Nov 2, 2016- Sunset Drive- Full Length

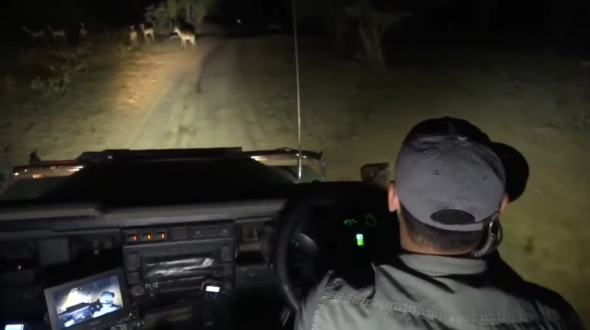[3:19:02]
There's a lot of impala and there was some zebra all out in the clearings at the moment.